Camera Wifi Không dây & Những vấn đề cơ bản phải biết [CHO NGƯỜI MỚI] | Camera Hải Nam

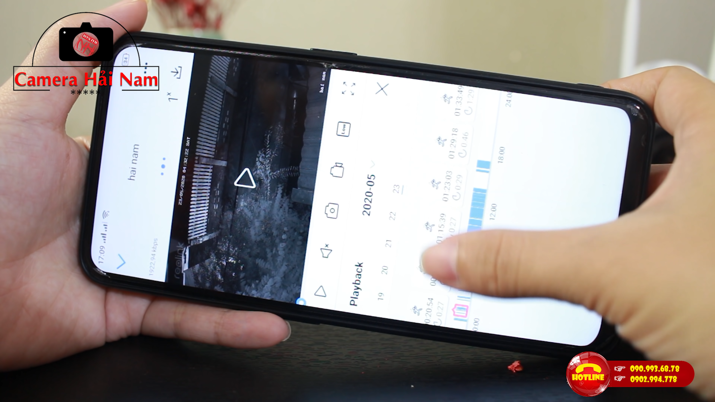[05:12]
đồ điện tử Ở đây thì camera dùng đèn hồng ngoại để sôi sáng khu vực vào ban đêm Chỉ cần trời tối đèn led hồng ngoại này sẽ tự động bật lên Và sau đó qua mạng hình điện thoại chúng ta thấy khu vực của mình rõ ràng,
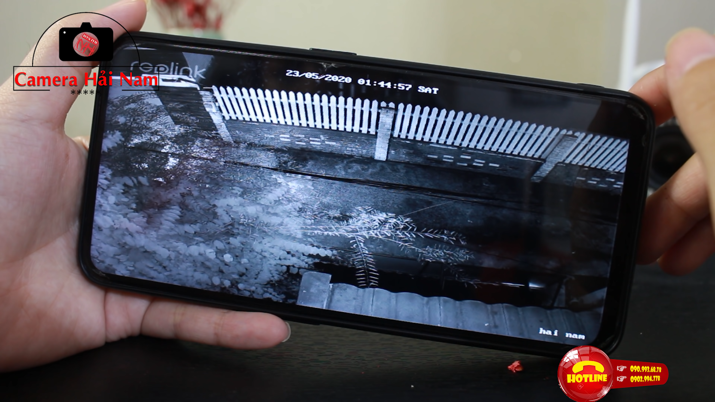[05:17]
trung thực, màu đơn sắc trắng đen